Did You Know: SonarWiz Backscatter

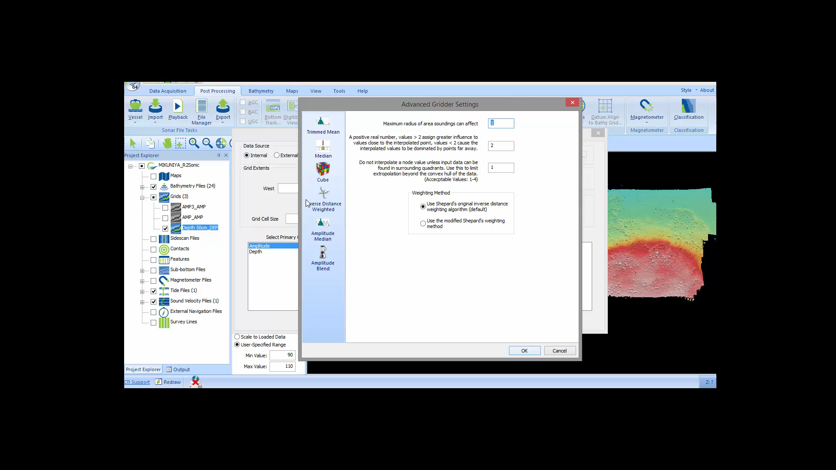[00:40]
Now I'll create an amplitude grid using the inverse distance weighted or IDW algorithm. You can control the IDW algorithm by using the advanced settings dialog shown here. Of course, you can set the grid cell size as you like and control what to do with the grid when it's completed.
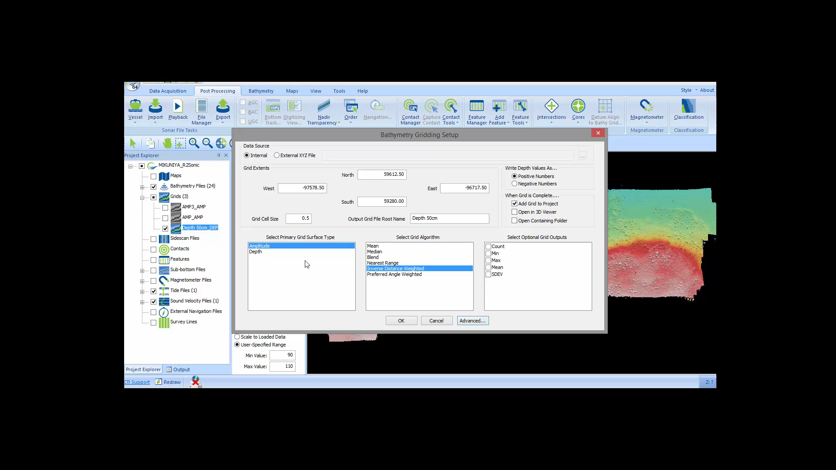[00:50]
I've already created two IDW amplitude grid files for comparison.
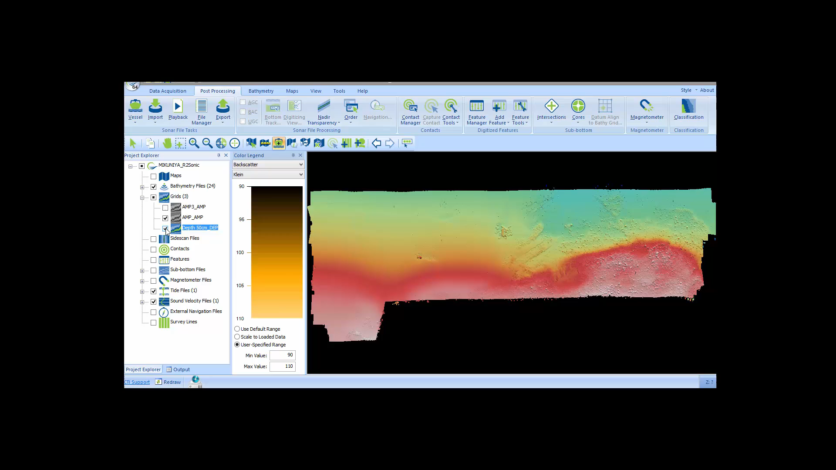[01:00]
One was done at 50 centimeters and the other at 15 centimeters. Here is the 50 centimeter grid shown in plan view in SonarWiz. I'll zoom in on the plan view to show a bit better resolution.
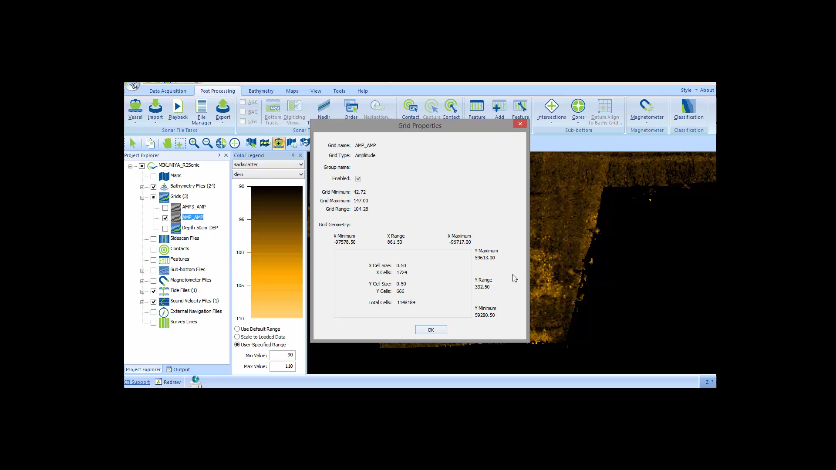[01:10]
The grid properties dialog shows the grid's metadata including the cell size. I'll turn off the 50 centimeter grid and show the 15 centimeter grid so you can see the enhanced resolution. Filling small gaps in the amplitude grid is one of the strengths of the IDW gridder.
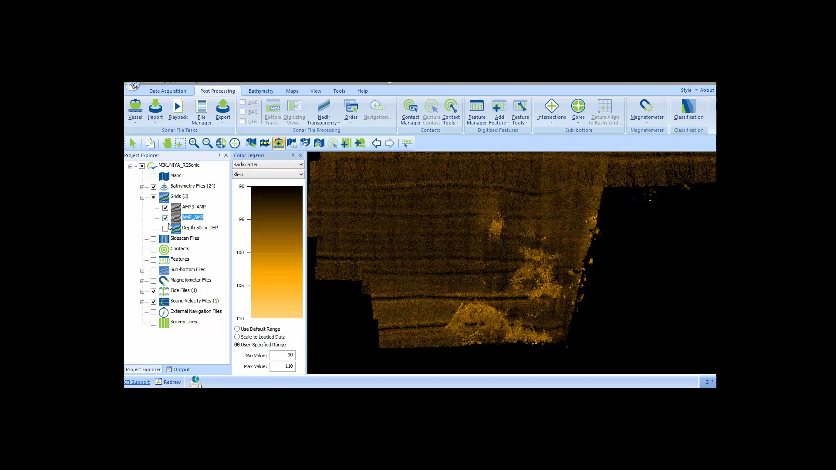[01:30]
SonarWiz provides an area-based editing tool and you can choose to edit your data in bathymetric view or in amplitude view.
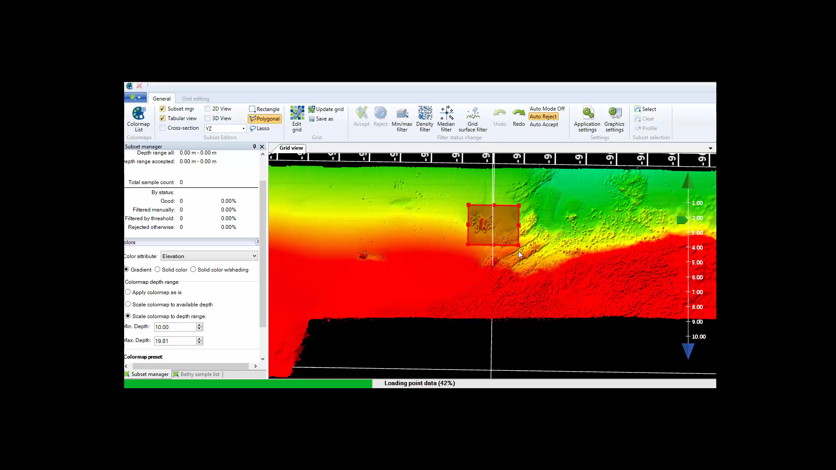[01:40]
You first select an area on the bathymetric surface which allows you to edit in a 3D point cloud or in a 2D projected view with XY,
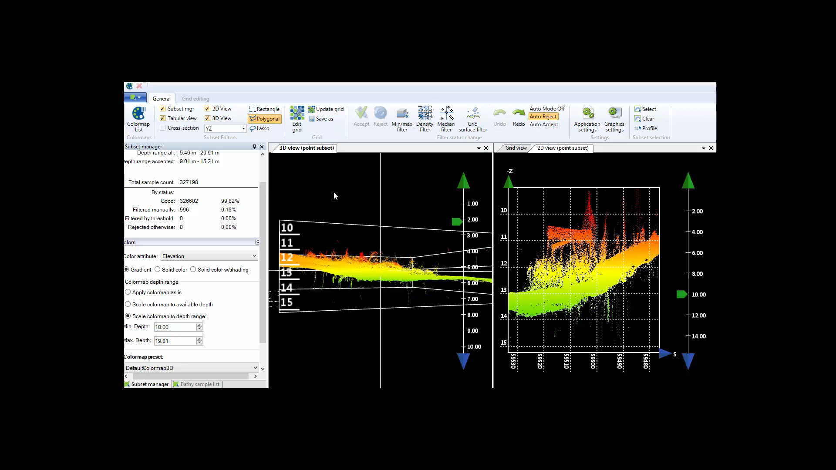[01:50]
XZ, or YZ projection options. You can edit the data manually or use some of the advanced automatic cleaning filters.
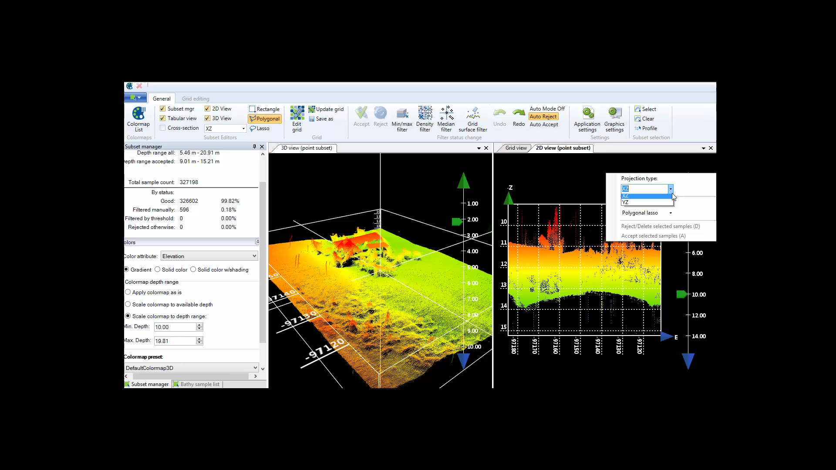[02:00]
It's easy to switch from bathymetry to amplitude and to set the color mapping accordingly.
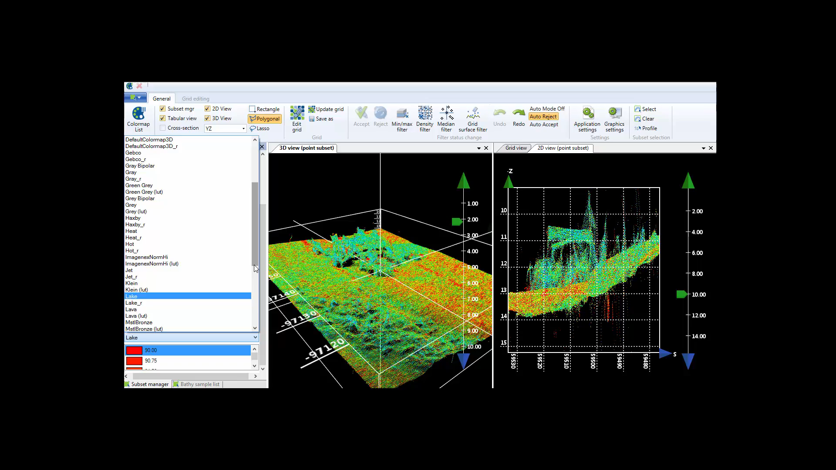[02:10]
Now both the 3D and 2D views are rendering the XYZ data as before, but now the color of each point is the backscatter instead of the water depth. You can edit the data using either the amplitude or bathymetry and the area-based editor offers a rectangle,
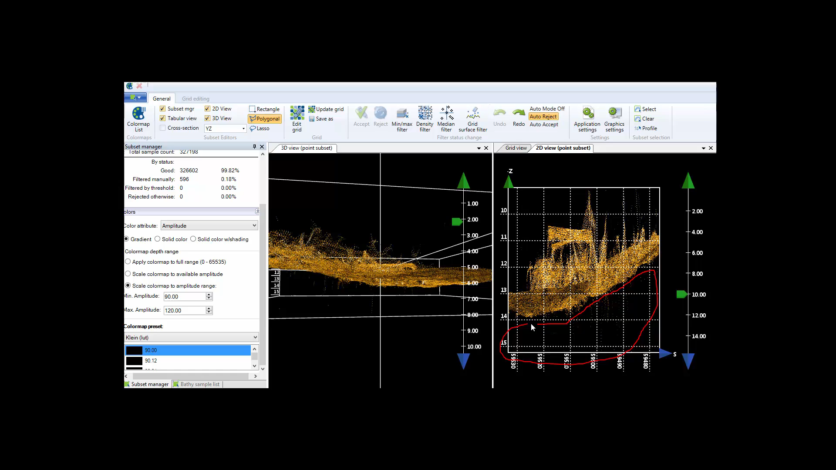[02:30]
a lasso, or a free-form pen like I'm showing here to select points for rejection. The editor also includes a full redo and undo capability.
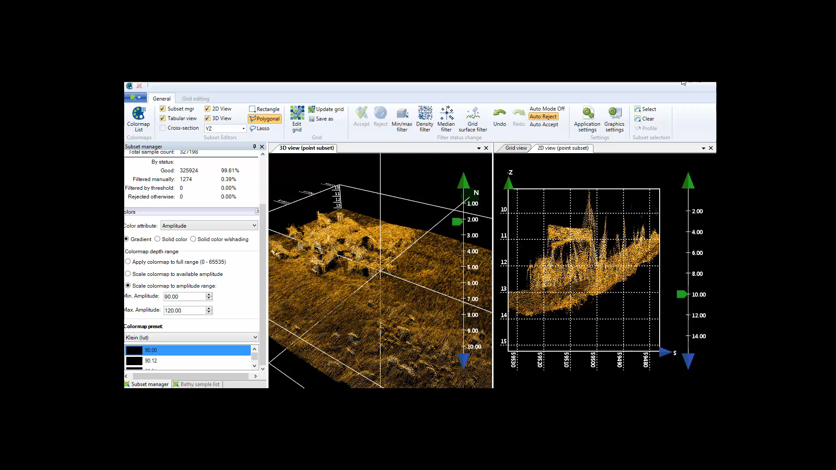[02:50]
The second example of my backscatter data is from an EDGTECH 6205 sonar using the JSF data collected by EDGTECH
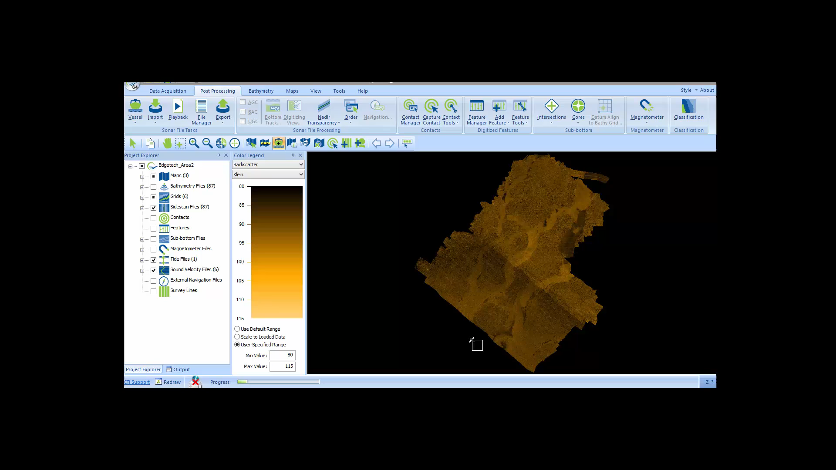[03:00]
for the Shallow Survey 2015 Common Data Set. I've already imported and processed the 6205 bathymetry in SonarWiz and created an amplitude grid using the IDW gridder in SonarWiz. I've also imported the low-frequency side-scan sonar channels from the same JSF files and
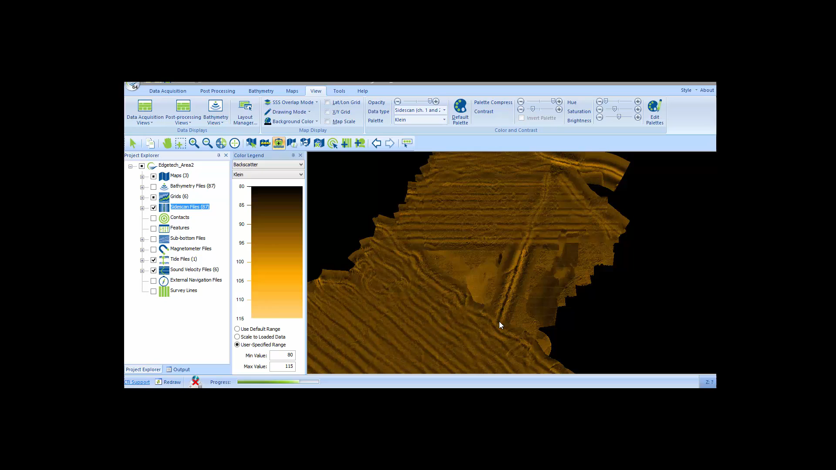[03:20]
you can see them rendering on top of the backscatter data now. If I change the opacity on the side-scan layer so you can see through it,
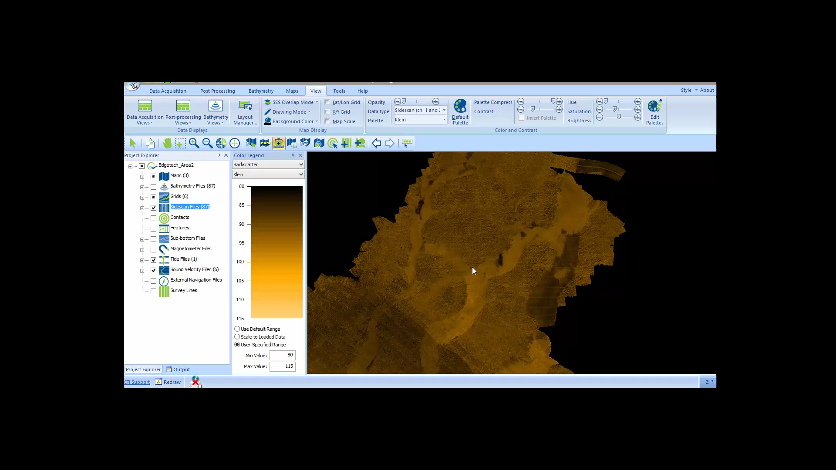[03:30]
you can immediately see the advantage of the backscatter mosaic over the side-scan mosaic because of the precise positioning of each backscatter sample.